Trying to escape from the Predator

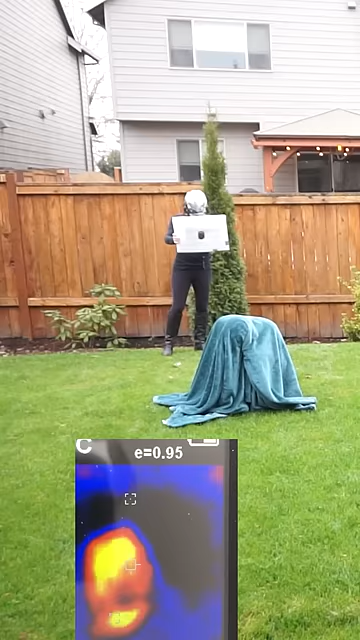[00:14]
First I hid under a blanket, and at first it worked, but then the blanket absorbed my heat,
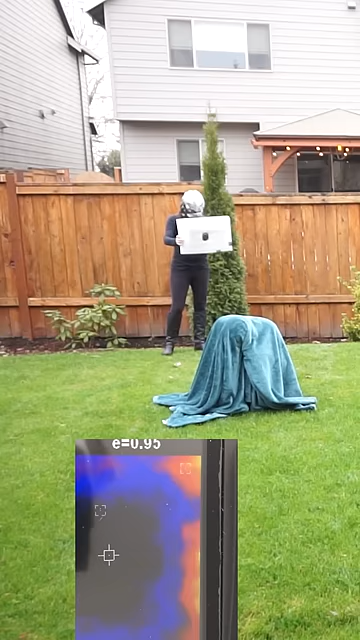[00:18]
and so it started emitting infrared light, and she saw that.
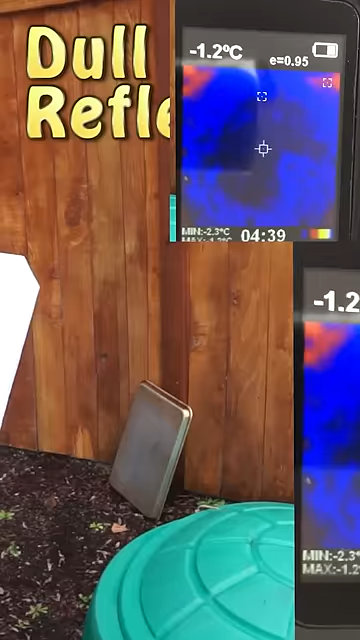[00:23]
On screen: spot -1.2°C, min -2.3°C
Then I tried hiding around a corner with a dull piece of metal to see if it reflected the infrared light, and sure enough, it did.